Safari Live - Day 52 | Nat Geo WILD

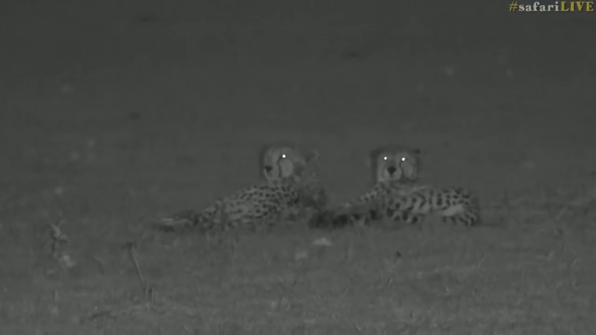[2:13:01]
so we're probably going to catch up with them then. And what I'm going to do in the not-too-distant future is move back to those lionesses, because after their stolen meal, they seem to be very happy, and they haven't stopped talking while we've been sitting here. They're roaring every couple of minutes. So we'll spend a little bit more quality time with the cheetah boys, and then I think we're going to make our way across there. They're roaring like the frogs are. The frogs are very noisy at the moment. They really are. They're making so much noise.
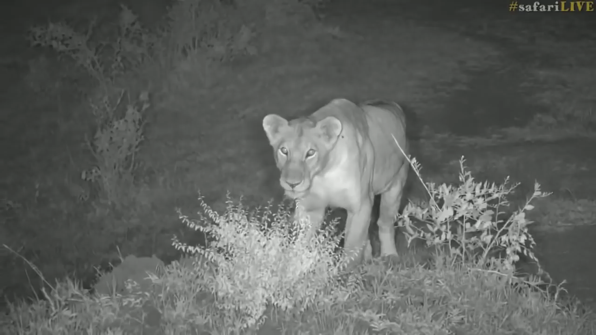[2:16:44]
I'm just going to dim my lights. It's not just one of them. There are a couple. And before we even spotted these girls along the lugger, maybe about 400 or 500 meters away from the mating pair, we did find some young lion cubs, too, hiding in the tree line. But they're quite young. So I didn't want to put any spotlights on them at all. But she's looking back. So, like I said, there is another lion there. Let me see if I can spot her. There she comes. You can just start to see her when I put my light on her. Now, I'm not worried about, of course, putting the spotlight on an adult lioness.
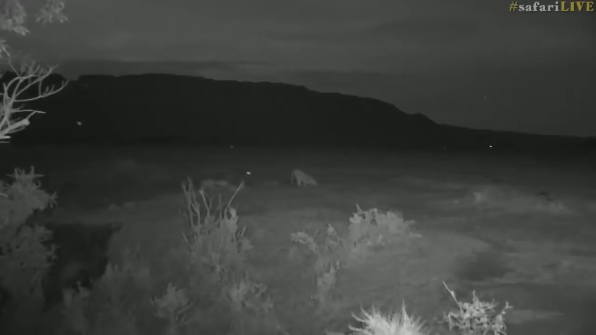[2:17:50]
It's almost completely dark. We're just using the infrared light, so that's why it's coming across this bizarre color. And you're having a drink of water. You know, lions will drink whenever they can if they pass a puddle in the road, which is exactly what's happened here. Probably a little wallow that's filled up. They will have a drink. Normally, after a big meal, first thing in the morning, just before the sun goes down. And maybe they're not even going to go and hunt just yet. Maybe they're going to go back to those youngsters.
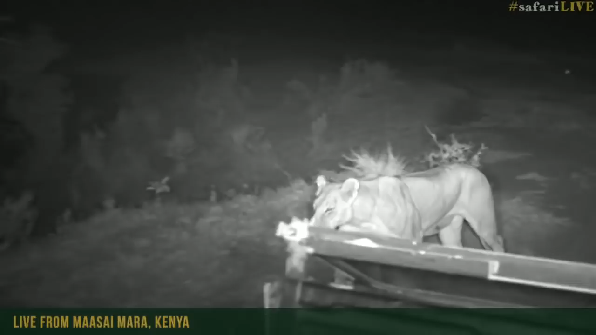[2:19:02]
And they've got a huge area to walk around.
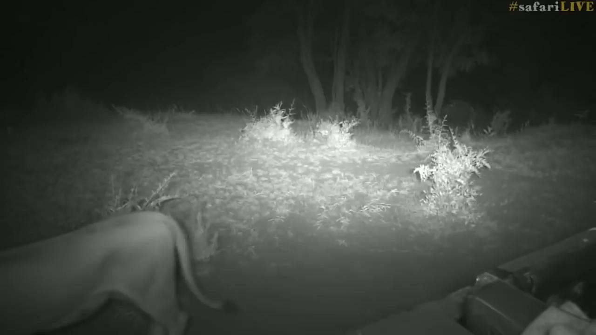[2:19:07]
I mean, they've got a massive open plain on the right of me to go around if they want to do. But they're quite happy to choose the narrow route.
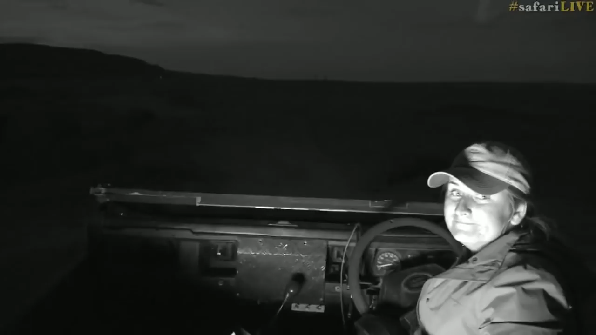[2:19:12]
Just shows you. Okay, let's turn around. Now I'm going to try and do this without driving off the edge of a lug. I might be naughty. I might go a little bit off.
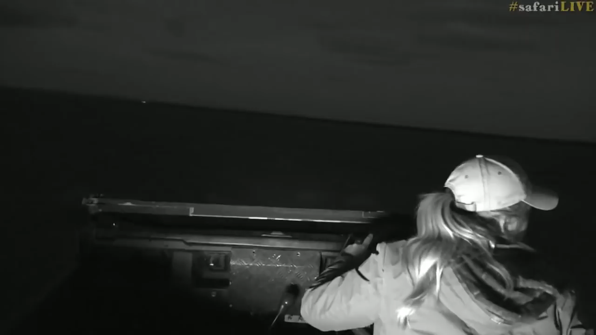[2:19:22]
Cool. Let's follow these lions. So what do you think? Darby, they're going to go straight back to the cubs or do you think they're going to head to the beefalo? Darby says they're going to hunt.
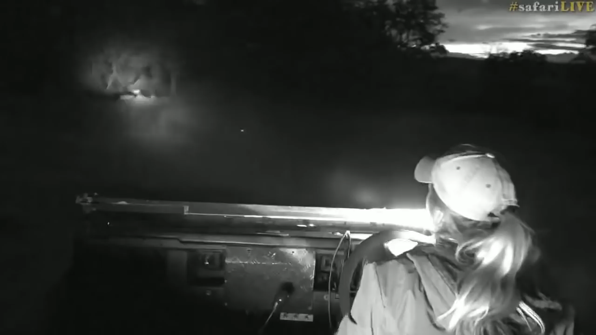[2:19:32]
I think they might pop past the cubs. We'll see. We can't see the buffalo now. They're a bit too far away. And I'm actually not going to put my spotlight on at all right now.
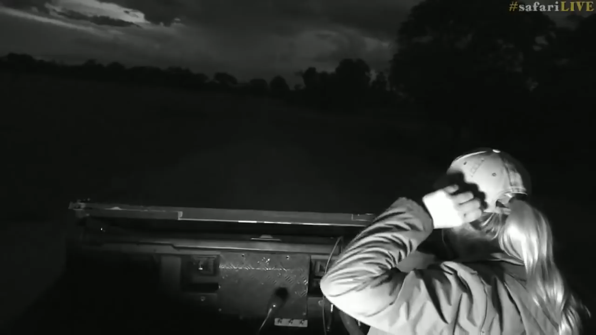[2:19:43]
Because if those buffalo do look towards me, they might see me illuminating them. So we'll just drive in the dark.
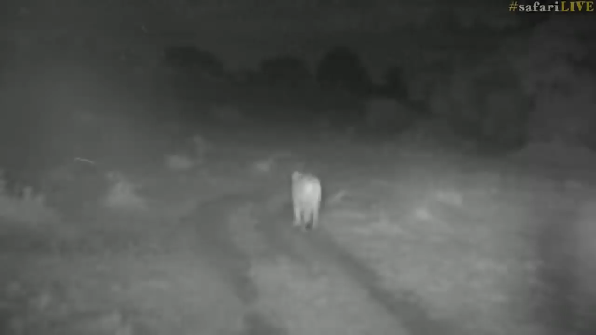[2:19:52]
Ooh, there's some big storms brewing in the distance. You might be able to, every now and then, see the sky light up. Lots of lightning. But still quite far away, so we should be safe for now.
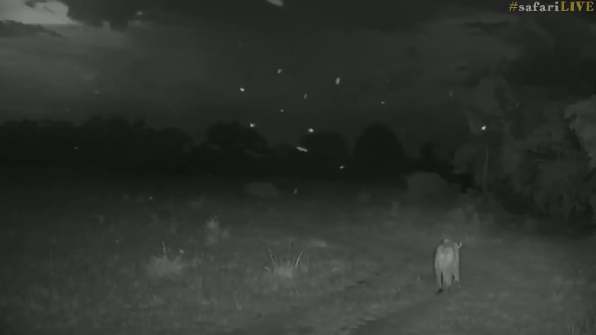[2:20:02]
Hope that we make it home. And of course, well, as the sun sets, it wouldn't be an afternoon without flying insects, would it?
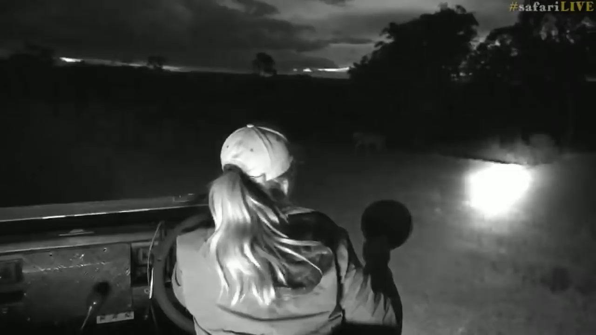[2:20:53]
interaction that we could see this evening. Okay, so they're just in front of the car now.
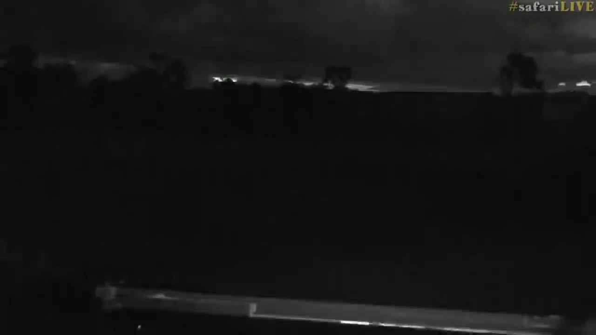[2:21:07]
Now, Hamagan, who is a new viewer, welcome. Thank you for joining us.
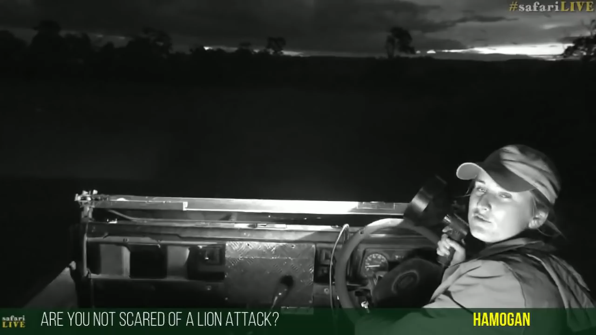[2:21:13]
Great, you're wondering why I'm not scared. There's no need to be scared, not even a little bit. And these animals are not interested in us. I'm not trying to get their attention and they're habituated to the vehicles. And you see, yes, there the little heads poking out now. I'll put it on that adult. The other girl's walking around. So yeah, there's no need to worry. Obviously, it's very intimidating having a lion walk past your car for the first time, but I've been so fortunate enough to experience it time and time again. You can see one little cub just poking its head out in the tree line there, that it doesn't bother me at all.
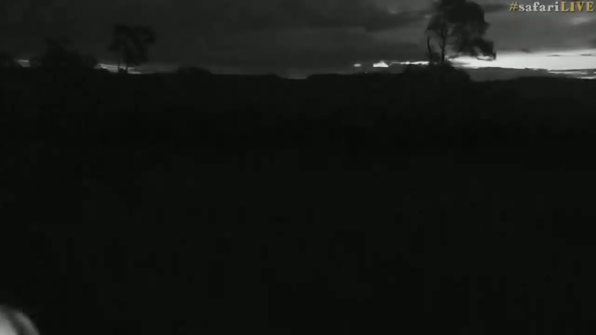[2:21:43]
And so it is the lion that I was telling you about that looked like she had the suckle marks that's heading back there, so it must be hers.
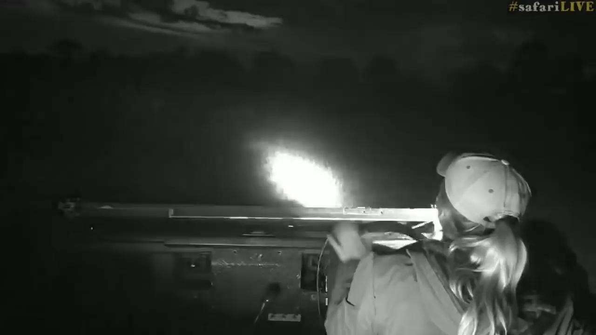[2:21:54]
We'll just get a better angle here quickly. We should be able to see them. I think they're going to come. Yes, they're running towards her now. Just do the... Yeah. Okay. I'm just going to take the light off them. I just used it just to show Darby where exactly they'd gone.
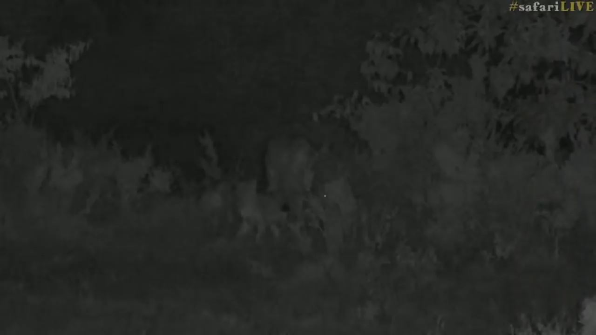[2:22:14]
Because like now it's getting really dark. And they're quite far away on the tree line. How many she got? 1, 2, 3, 4. Leading them back into the tree line. They don't look very old. Maybe 2 or 3 months old. Maybe a little bit older than that. Maybe 4 months or so. But going straight down into the lugger, and the frogs are starting to chirp now.
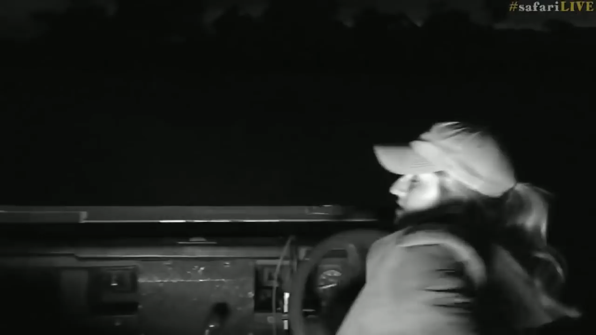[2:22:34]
This female on the left actually looks a little bit disappointed that she's gone that way.
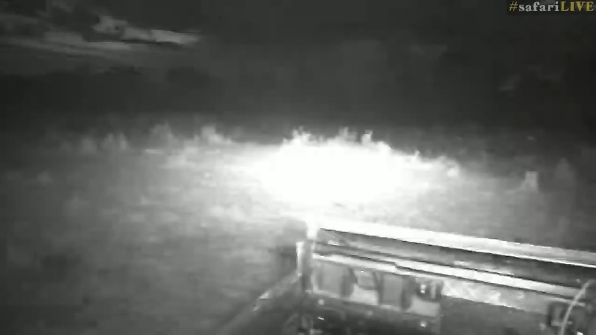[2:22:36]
I think that's exactly what she wanted. I think she wanted to head towards the buffalo. They're looking a bit on the lean side, but we'll try and keep an eye out on these girls and see exactly where they go.
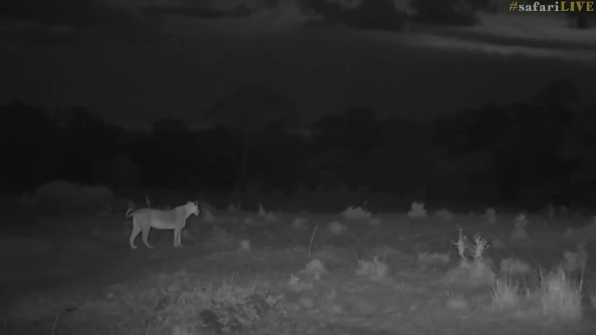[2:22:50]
Hopefully they come back out and reunite and start chasing the buffalo around. Tristan, it's getting about that time. The leopard is going to pop out.